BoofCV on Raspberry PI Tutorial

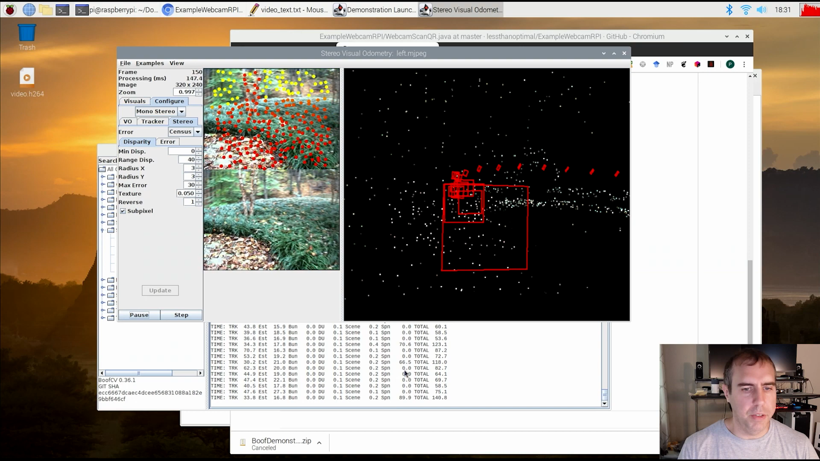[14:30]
And spawn is spawning a new track. So when it spawns a new track, that's actually pretty slow. And then the nominal pace is pretty fast. So it is a little bit cyclical. But let's look at this 3D view. So you can easily see where it moved. And then here is the sparse reconstruction created from these key points over here. So when it estimates the camera motion, it tries to estimate all the static objects in the scene also. Not going to go into too much detail. But it basically was able to create like a sparse reconstruction to the scene and estimate how the exterior cameras were moving.
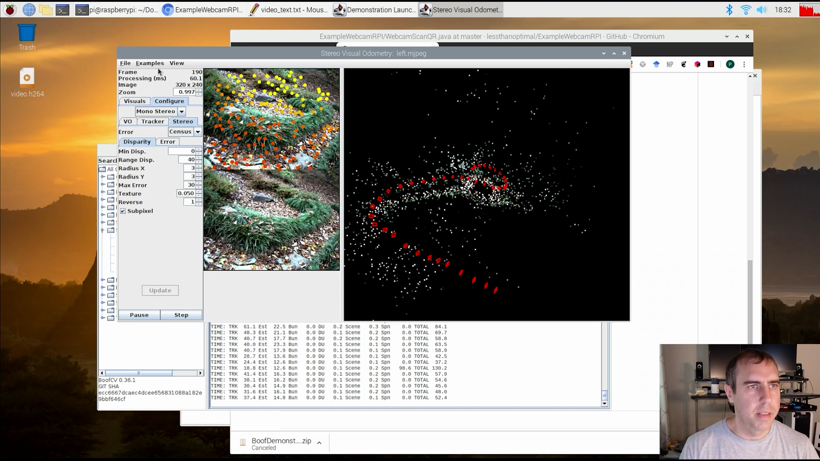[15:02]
Let's take a look at another view. So here's one outside.
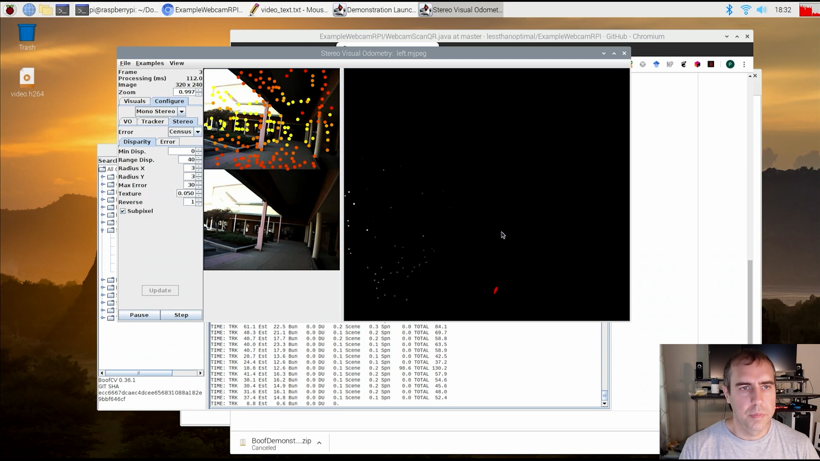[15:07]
As you can see, it's going through, estimate motion. And the coloration here indicates distance. So the more red it is, the closer it is. And the more yellow it is, the farther away it is.
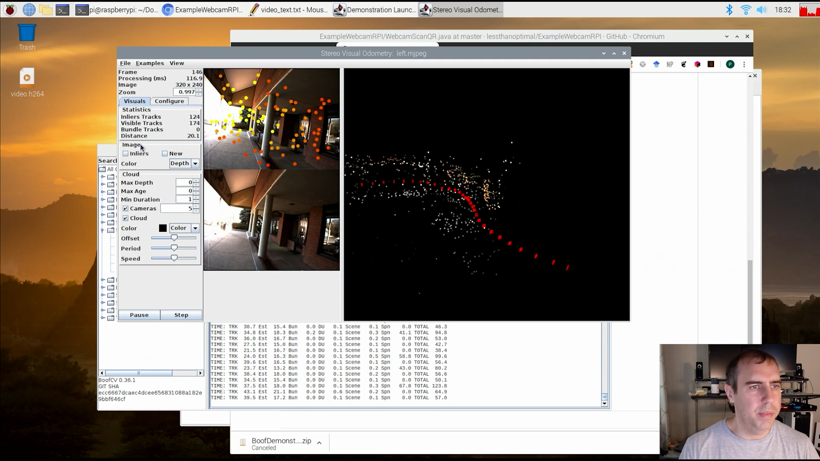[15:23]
You can also tweak the visualizations a lot like I only showed inliers. These are the features that it's using. And then do some things like, I don't know.
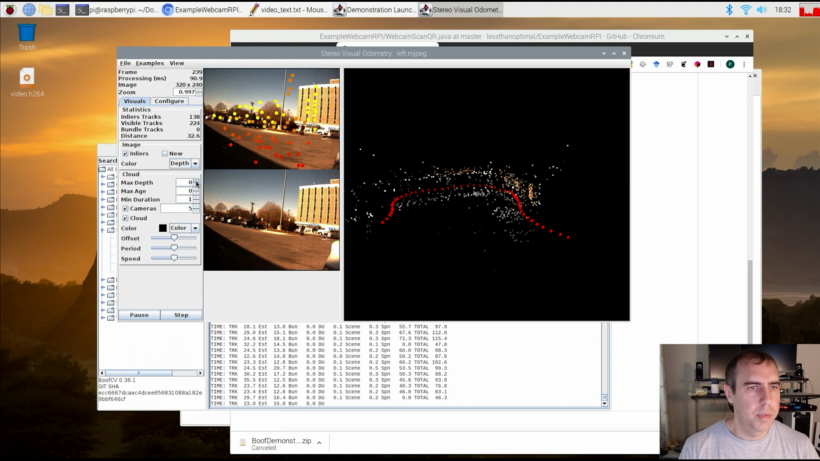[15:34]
So I'm changing how far away from the path when I first saw it all render the points. It can make it less cluttered and easier to see. Let me change the age of the points.
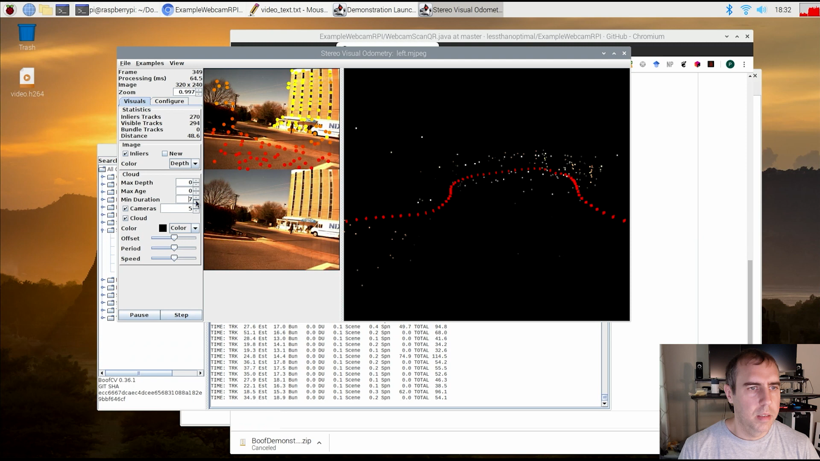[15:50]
Okay. Well, I'll go over all of this in another video. And another thing that's pretty cool that I can do is this review reconstruction.
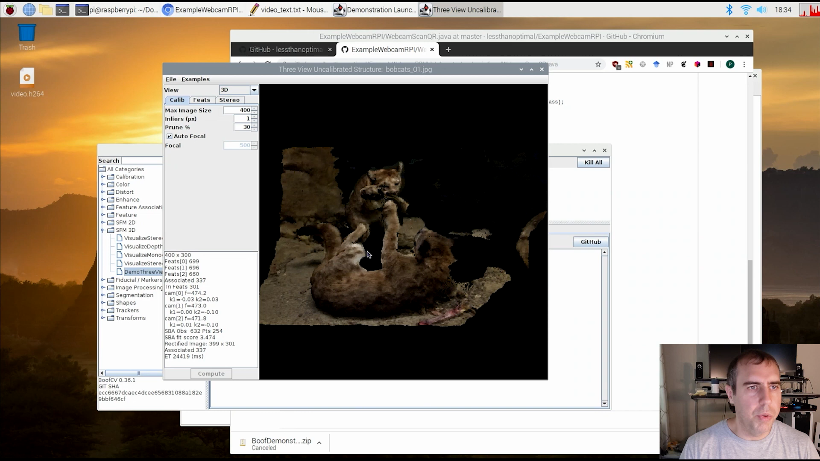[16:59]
but I'm only using two views to do the point cloud. And then you also can save this and look at other stuff.